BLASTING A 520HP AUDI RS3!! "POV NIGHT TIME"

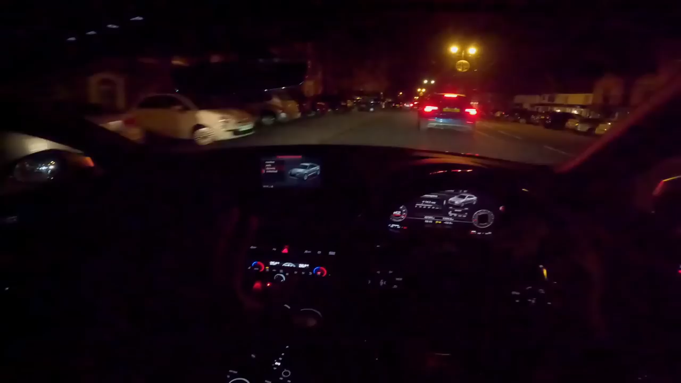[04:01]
It's running the Bilstein adjustable suspension. So, clearly, the previous owner was focused on handling. Although this is a facelift, it's lighter on the front. It's had reworked suspensions. You're not going to beat a set of Bilstein. Literally, put 30 quid in, and I've got two bars of fuel. It's actually ridiculous. But, yeah, we've got the flat-bottom steering wheel. We've got these huge carbon paddles. You probably can't see properly, but almost like this Aventador style. Not a fan of the wheel. Let me just turn the light on. It's got these, like, almost... I don't know, man.
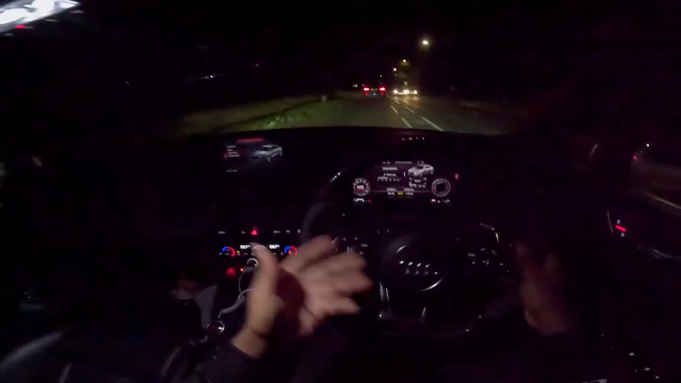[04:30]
They don't look like it's meant to be in it. I'd prefer the stock wheel. It's got this weird, chunky sort of grip here. Almost like...
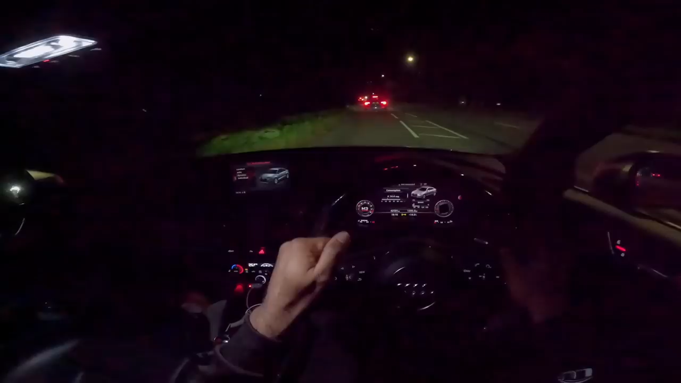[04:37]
If any of you have played, like, those aeroplane simulators where you've got, like, a helicopter. It's just this weird, chunky grip.
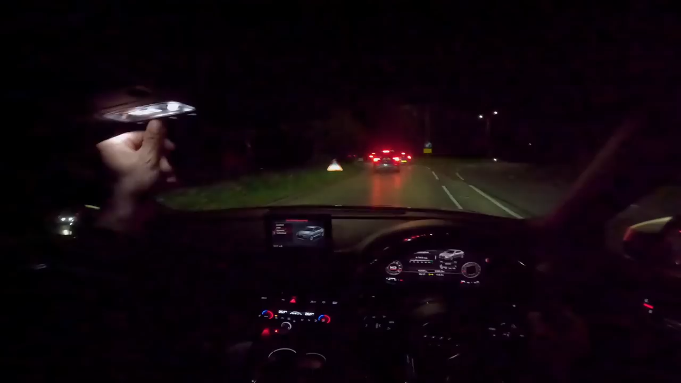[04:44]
Yeah, it's a bit off-putting. I'd prefer just a normal flat-bottom wheel. But, yeah, we've got dual-clutch transmission. Some of these newer German cars don't actually have to replace clutches.
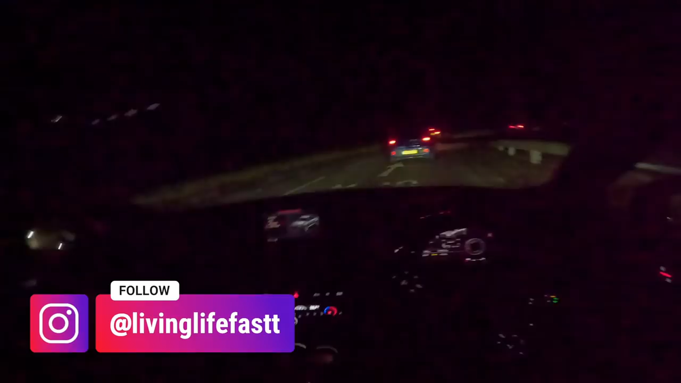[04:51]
You can actually just up the clamping pressure. Which makes for a more instant shift. Less dragging of the clutches. So, yeah, we're flat on the roll. Mmm, nice. I feel like traction, just grabbing the brakes. Force taken. Soon come, lads. Ooh, we've got some gunshots, yeah? Ooh, you hear the intake up front, boy? We're just going to jump on the motorway, I think.
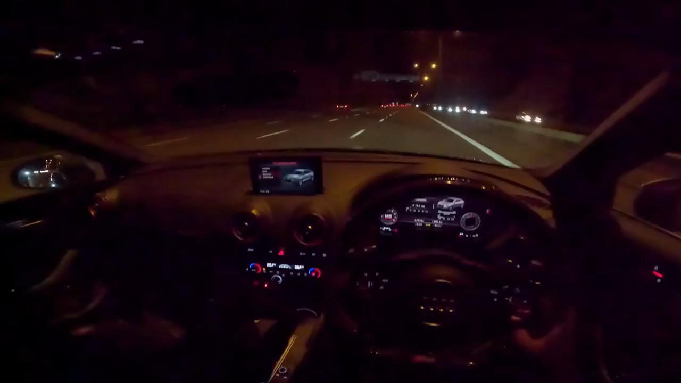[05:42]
So, yeah, we've got dual-clutch transmission, which is also running Bevo software. Shifts are nice and quick. If we flatten the throttle. Oh, nice. Let's go left. Man. Man. This feels very fast. But, as I say, it's a saloon. Like, I don't know. Obviously, the saloon is, like, tier-shaped, so it would make sense that it slips through the air a bit better.
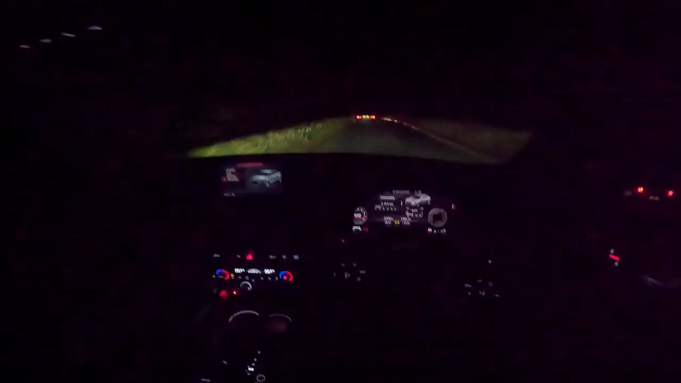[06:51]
anti-roll bars, the B14 Bilstein suspension, which is height adjustable. You've got the lightweight alloys. The owner's seriously gone to town. Like, everything you could really dream to do to an RS3 has been done, you know. It's still a road car. It's soaking up bumps nicely. This is pretty bad, this bit here as well. And the handling feels good. I think the handling is different. I mean, we've got a lot of suspension mods, haven't we?